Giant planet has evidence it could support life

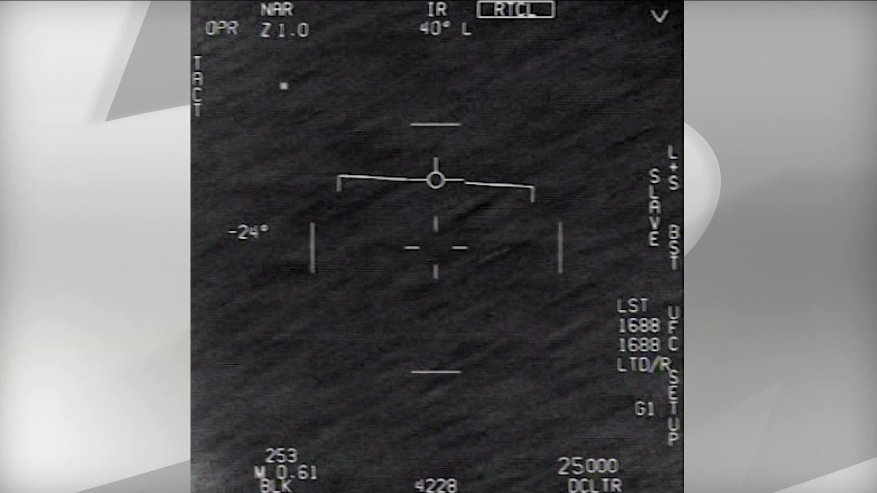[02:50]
But they're pointing out that, you know, certain images like this one, which was taken by a fighter jet in the military, looks like some ball moving across the surface of the ocean at hundreds of kilometers an hour and really fits the description of an unexplained anomalous phenomenon.
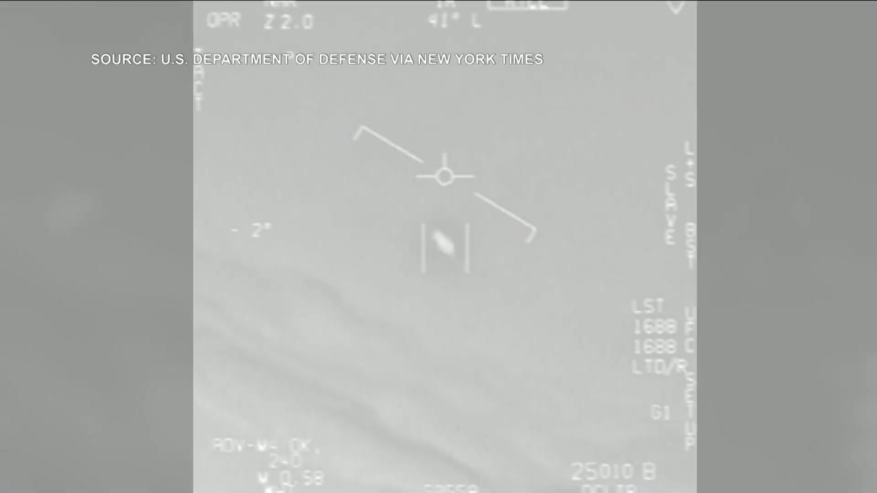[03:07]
But when they broke it down in the press conference, they said,
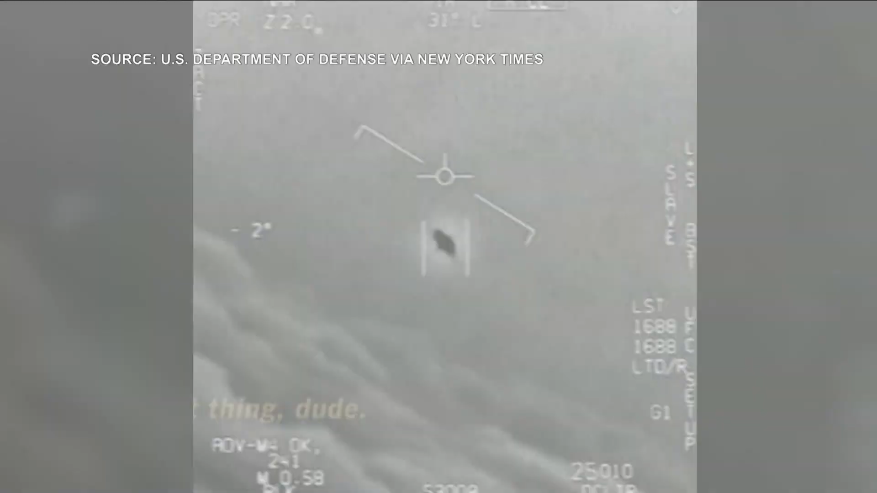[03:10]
you can explain that if there's just a weather balloon sitting still and your fighter jet is flying over it and it's high enough up, it's going to look like the background is zipping past when really it's sitting still in the sky. And so trying to explain some of these things and debunk them is a big part of what they're doing,
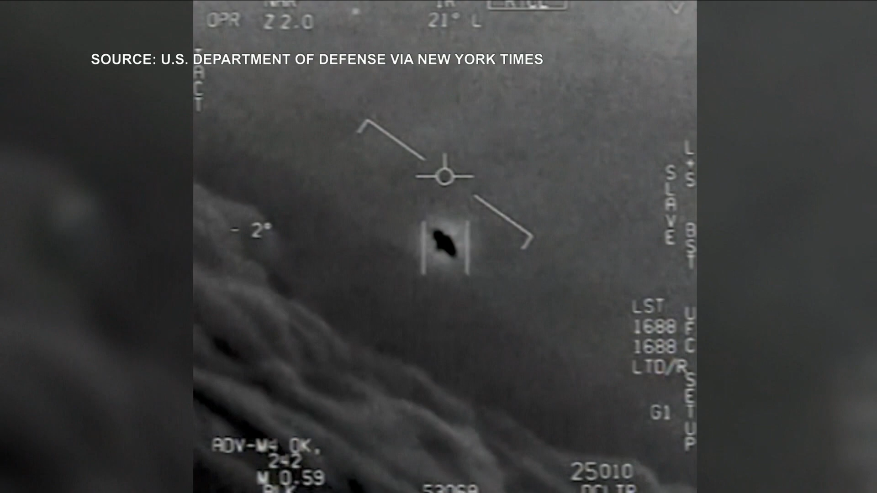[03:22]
but also not to rule out the possibility that there might be visitors from other places.